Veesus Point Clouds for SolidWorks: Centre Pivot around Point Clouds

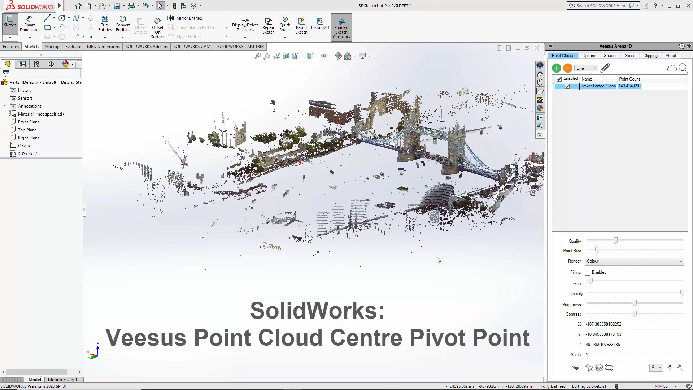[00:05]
center pivot point so here we have a large point cloud in terms of its actual size this is around and a fifth of a mile over here we probably have a six per mile so it represents
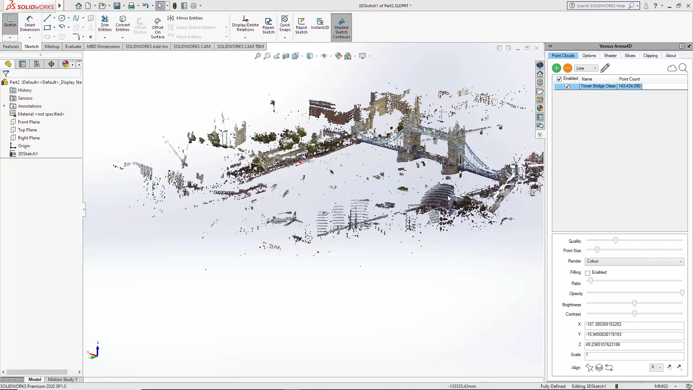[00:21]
a large area so if I was to rotate the point cloud whilst this may seem fine it is rotating as expected
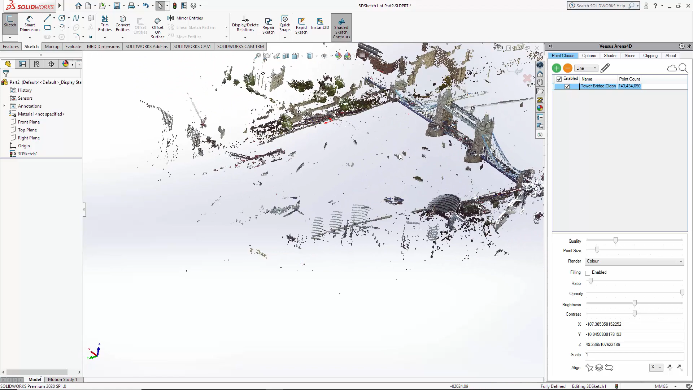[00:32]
but I want to concentrate on this area now preferably you would crop this area off here and this area here before you actually converted it to a BPC file but you don't always have that control and this is what we have been presented with so the area of interest I have is in here now rotate to the point cloud that's impossible to work
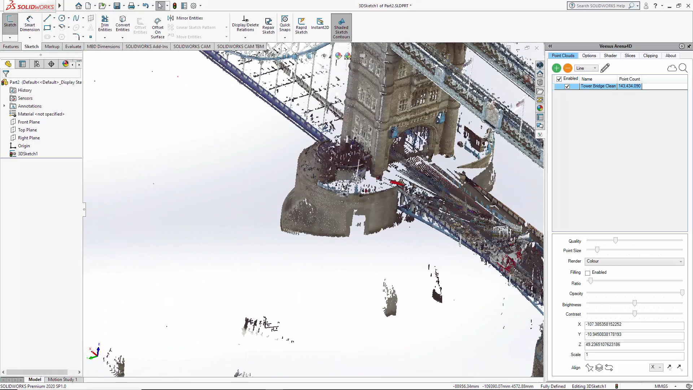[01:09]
with when I want to work on this tower here I cannot work with that it's not rotating because the point center point for this point cloud is over here
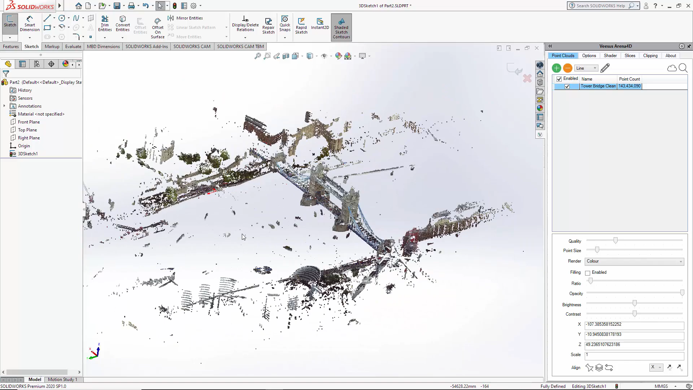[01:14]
and therefore it pivots around that point and not my
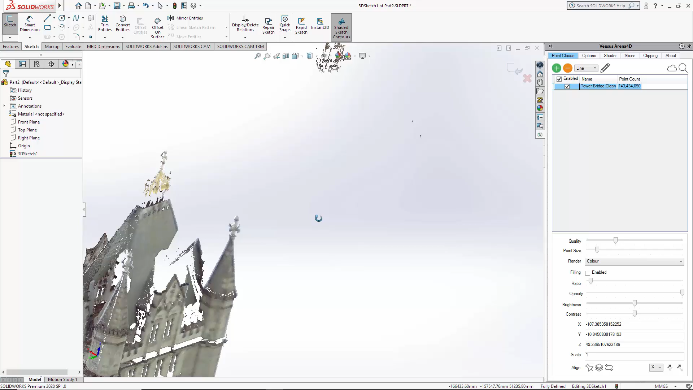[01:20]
point of interest because remember the point clouds is not being cropped
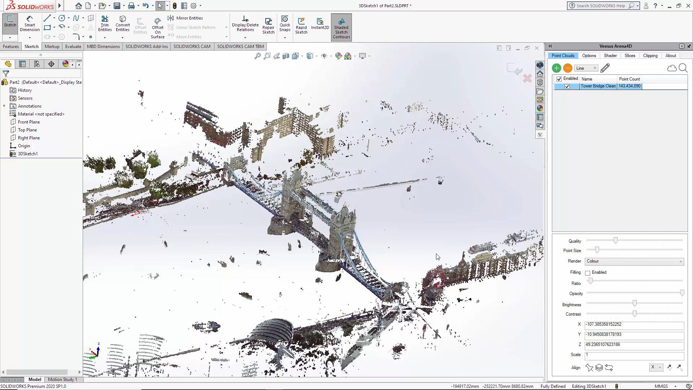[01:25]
this part is not centered so all we need to do look
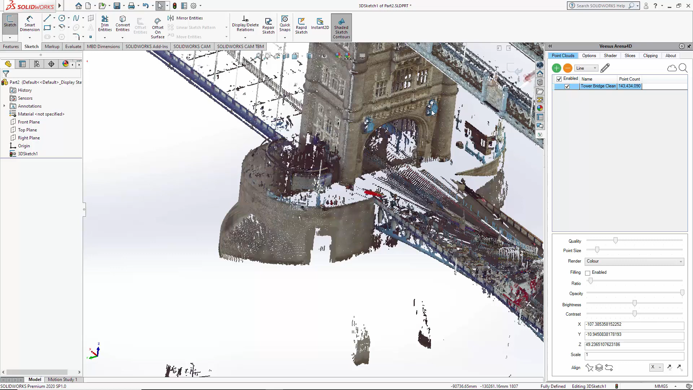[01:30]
at the area of interest holding the shift key double click the left mouse button and now we rotate around that point and work
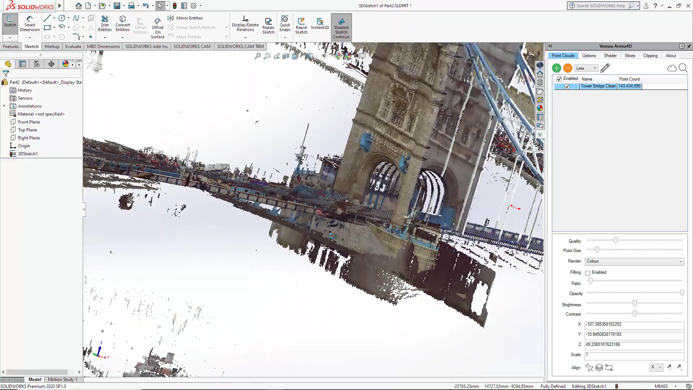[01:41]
is now going to be very simple because we are rotating around the desired point
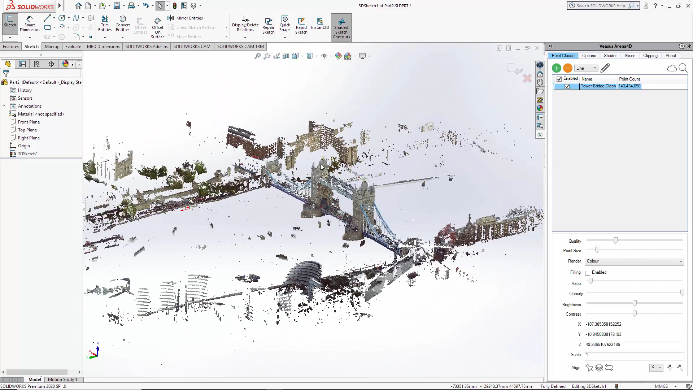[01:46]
I can show that here if our area of interest is this corner here shift left up click
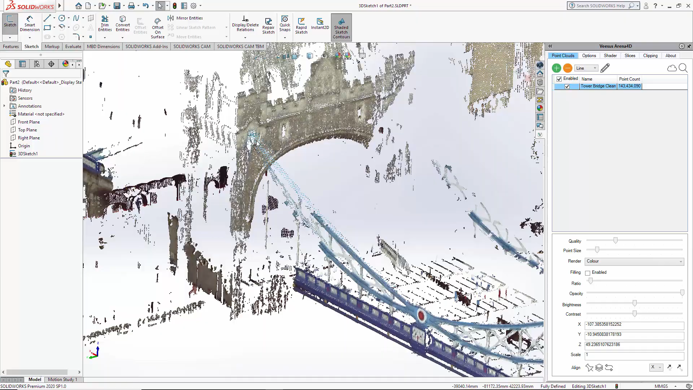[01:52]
rotation is now perfectly around this point